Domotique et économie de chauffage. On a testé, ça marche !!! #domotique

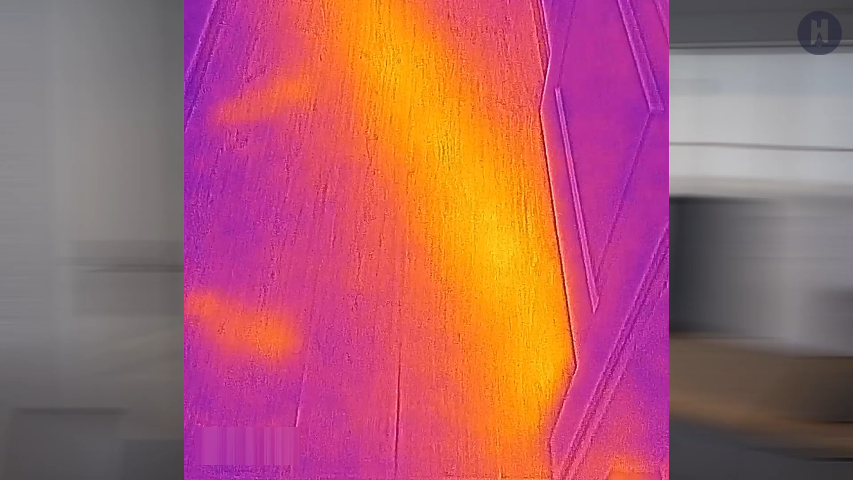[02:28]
Du coup, vous pouvez le voir à la caméra thermique.